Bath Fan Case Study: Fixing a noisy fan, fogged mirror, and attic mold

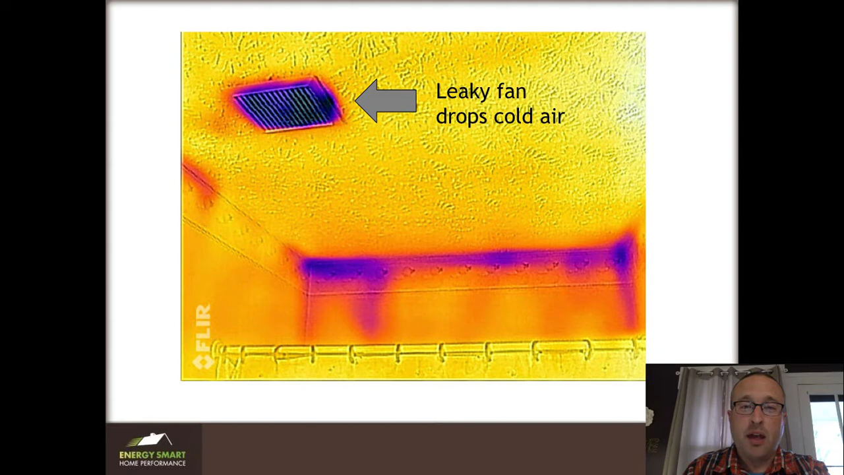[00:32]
you can see from this infrared picture blue is cold and there was indeed cold air leaking out of the fan and falling on top of them.
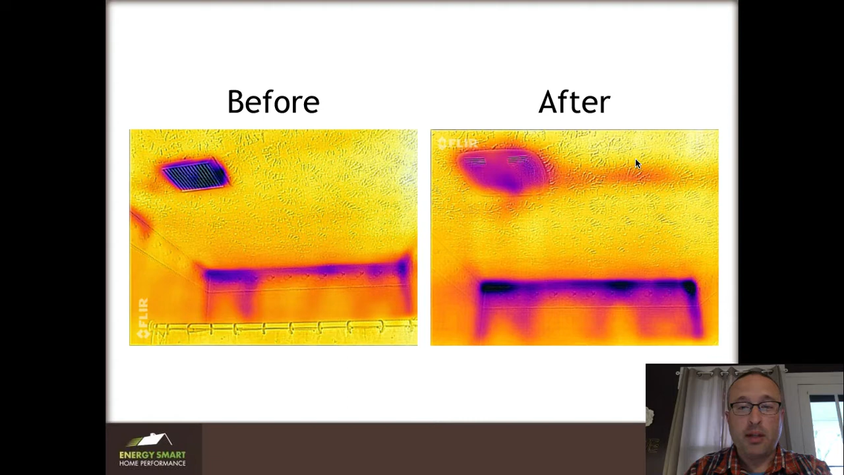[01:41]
But then this is the new fan and you can see that even though it's colder in the background here the fan looks much much better. So the more expensive fans tend to seal better and then you don't get cold air coming down. It's also much quieter so they don't mind running the fan while the boys are getting the bath anymore. This is the new fan. In Tim's bathroom and it's pretty close to the shower which is just what you want.
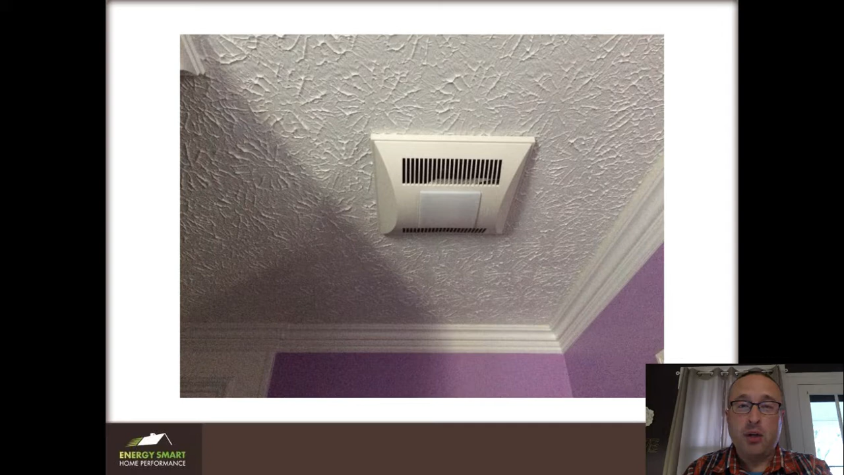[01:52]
You don't want it to be right on top of the shower which is actually over here. You want it to be over just a little bit. And the beautiful thing about this fan is that it really doesn't leak.
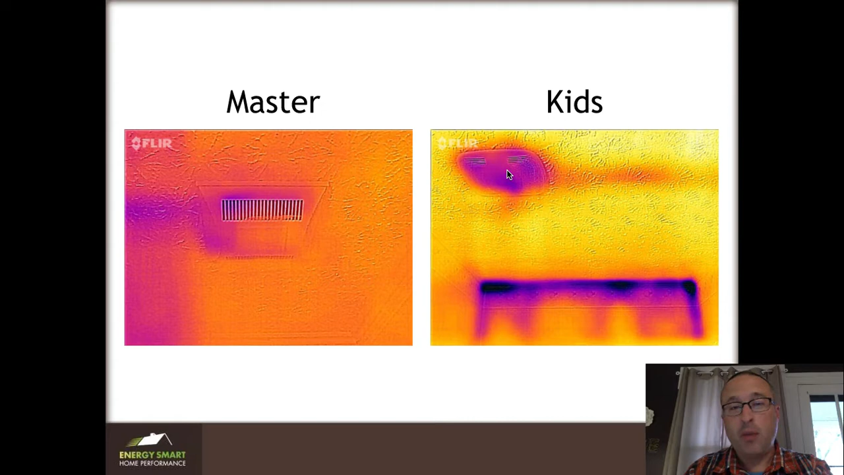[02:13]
So these infrared pictures were taken within a few minutes of each other and you can see that this fan still leaks a little bit of cold. Not much, obviously way better than it was. But take a look at this. It's difficult to even see the temperature difference. So that is a happy outcome.